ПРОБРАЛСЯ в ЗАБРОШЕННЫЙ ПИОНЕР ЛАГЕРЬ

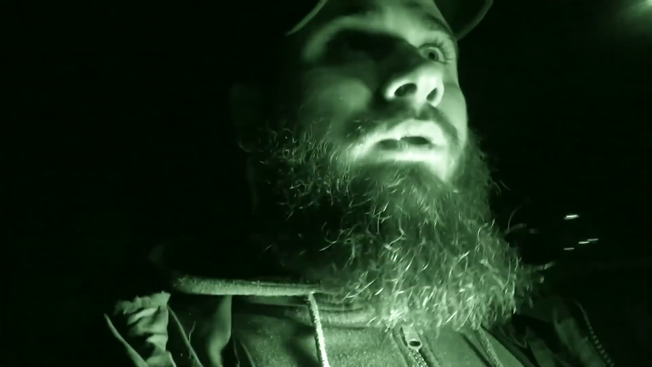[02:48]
Сейчас попробуем обойти с другой немного стороны. Слышь, собака?
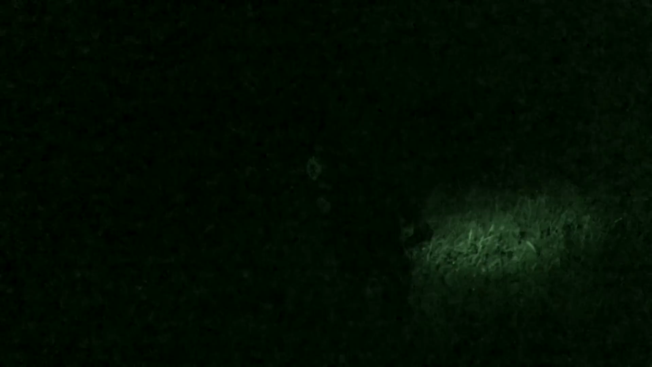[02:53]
Потом мне кажется, справа. Потом эхом отдается, и другие собаки подхватывают. Серьезно, сначала там что-то.
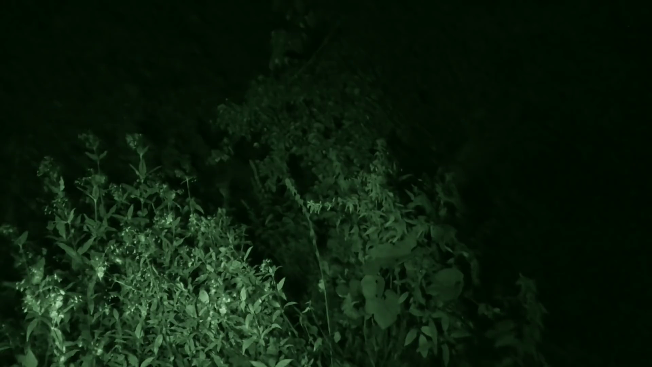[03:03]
Нет, это там.
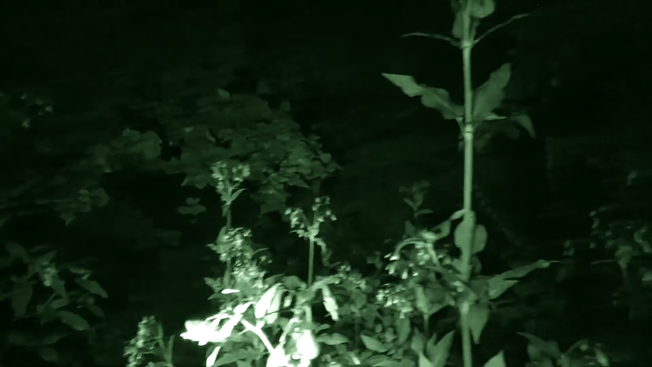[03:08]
Ну, смотри.
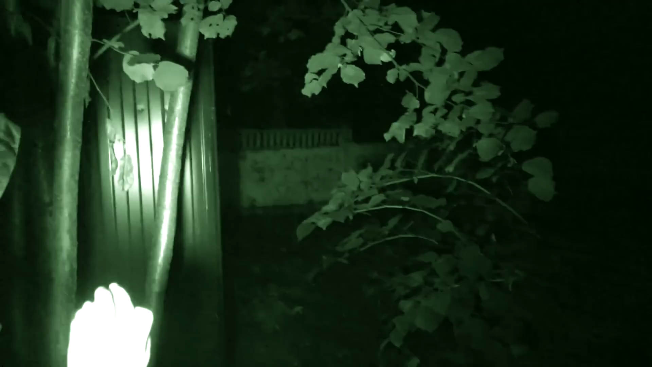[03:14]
Ну, что делать? Можно залазить. Пойдем, иди сюда.
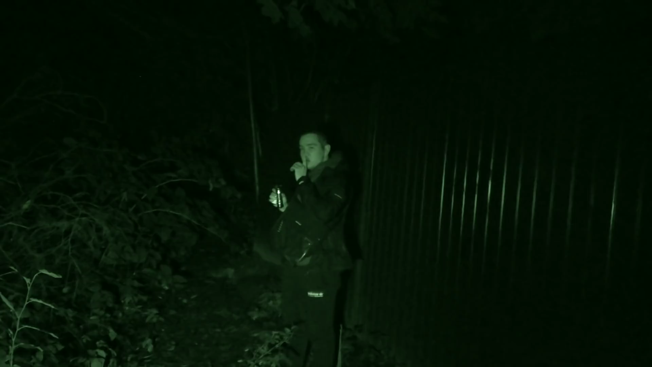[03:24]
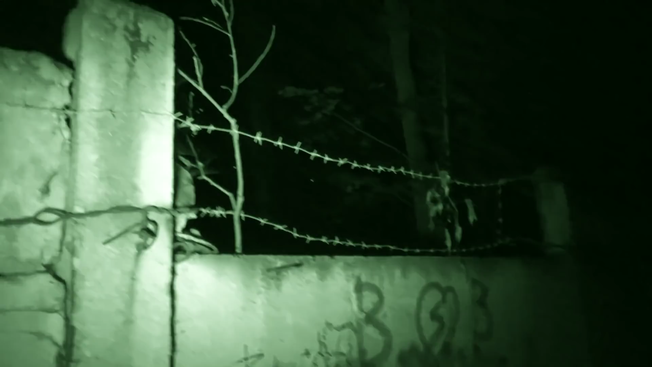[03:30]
Видимо, потому что здесь залазили ноги, из-за этого сделали колючую проволоку.
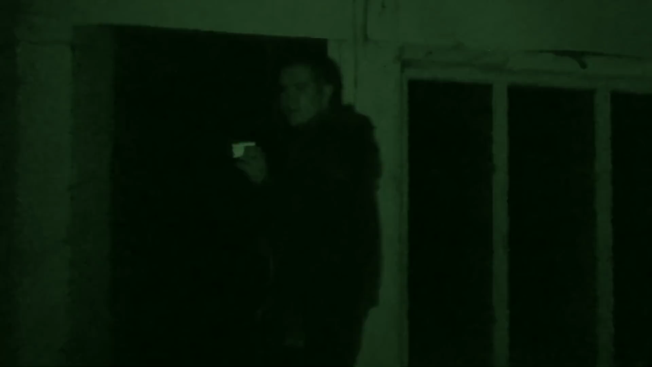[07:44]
Пойдем дальше. Смотри, как это выглядит. Максимально. Прикинь, там сейчас кто-то появился бы. Это дверь такая. Да.
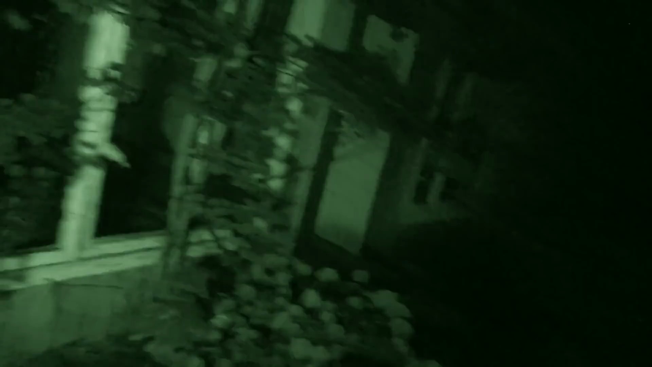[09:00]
Посмотрю. Да, я пройду, посмотрю. Аккуратно, под ногами стекло.
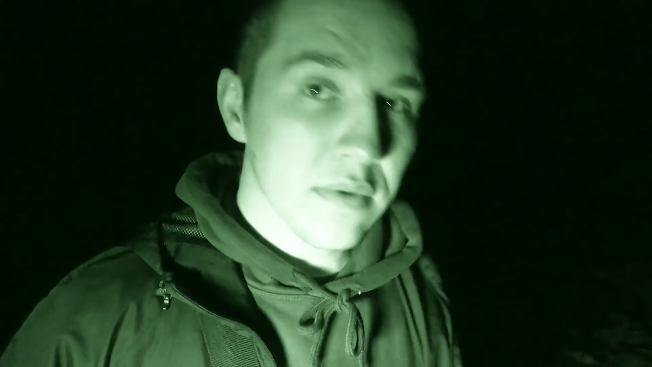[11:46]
Вот это здание, понимаешь, для чего построили? Нет, оно тоже не старое, по нему же видно. Не старое здание.
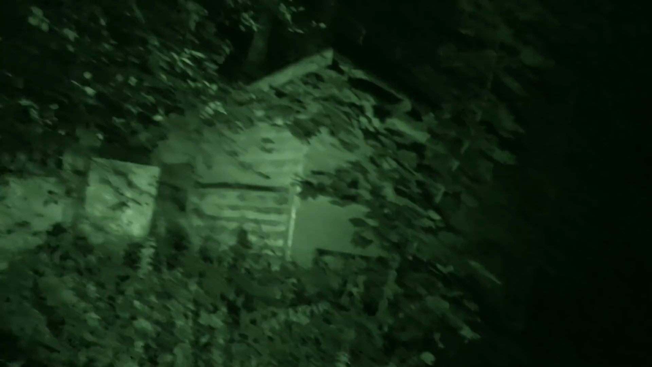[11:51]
Я увидел, как куда оно построили. И вон еще одно здание, если вы видите вдалеке. Я могу сказать это. Охранник этот работает. Это мужик вообще без страха. Потому что здесь... Он, мне кажется, сам очкует сюда идти вообще что-то смотреть.
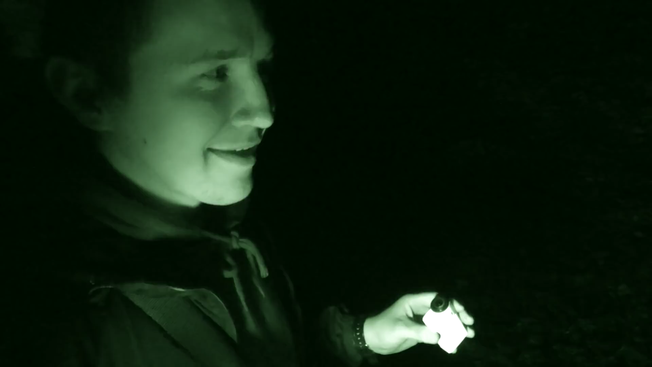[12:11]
Предложили тут работать, я бы никогда не согласился. И вредим мы вдвоем, но страшно.
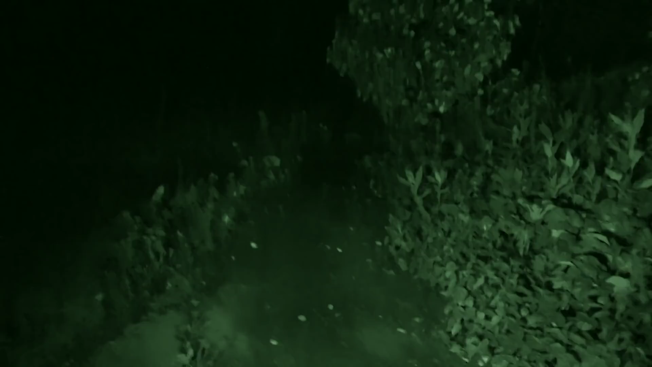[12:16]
Это капли капают. С этого здания капает внутри. Это капли. Пойдем посмотрим. Пойдем посмотрим. А что с окнами? Это вот закрыто, что, типа окна нет, да? То есть это все-таки заброшенное. Ты видишь?
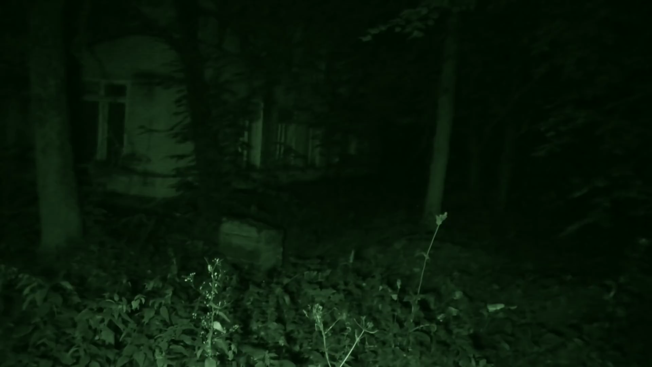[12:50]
Бля, это будка собаки. Вот. Почему она не ходит? А вот это будка собаки же? Да.
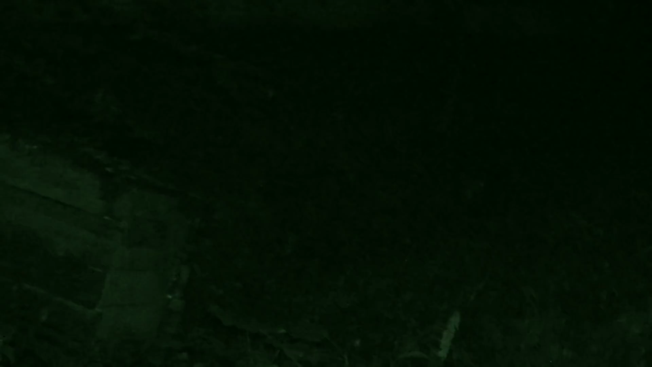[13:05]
Может, ее просто тут уже нету?
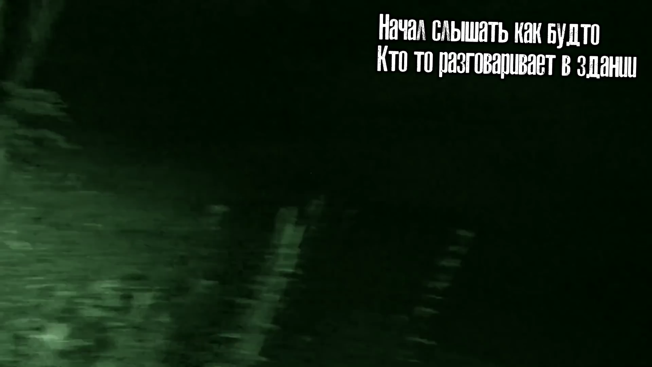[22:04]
Что за звук? Там же тихо. Ну, это вот поворот.
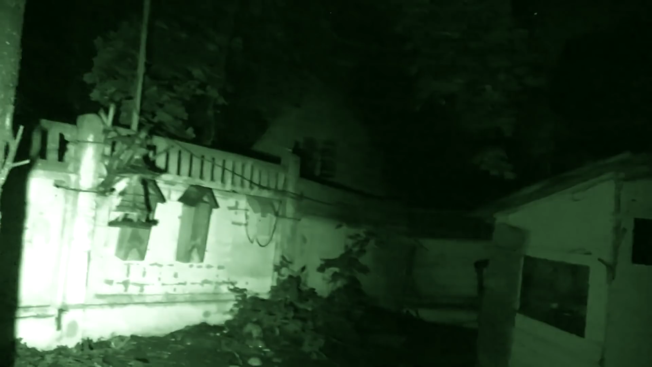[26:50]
Что это такое? Мне кажется, или это как будто человек какой-то из палочек. Это максимально крипово выглядит.
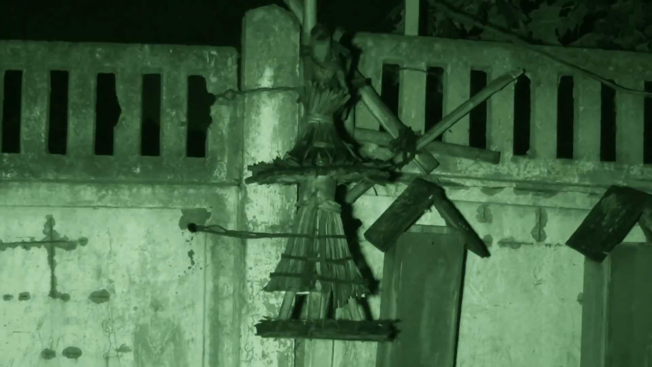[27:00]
И там еще каждое окно, как будто за тобой кто-то смотрит.